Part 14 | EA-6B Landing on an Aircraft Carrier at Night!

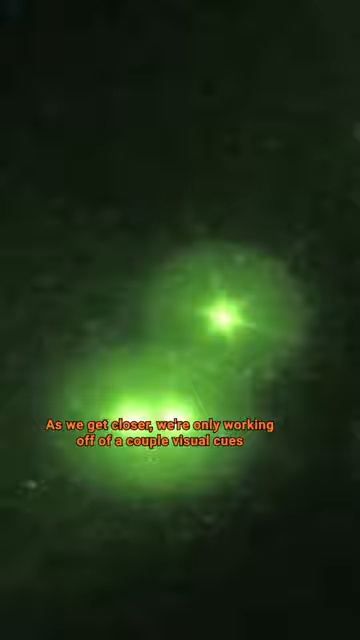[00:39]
As we get closer, we're only working off of a couple of visual cues out there, working off the lineup of the ship,
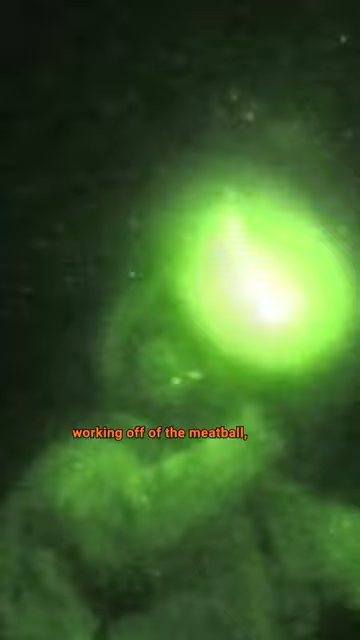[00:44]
working off of the meatball, which shows the glide slope of the aircraft coming in,
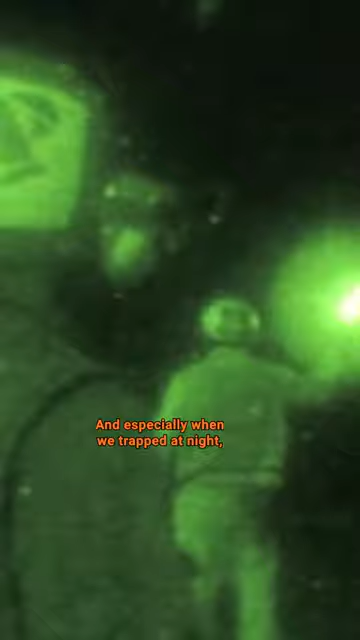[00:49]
and especially when we trapped at night, the first thing I'd always do after we trapped and, again,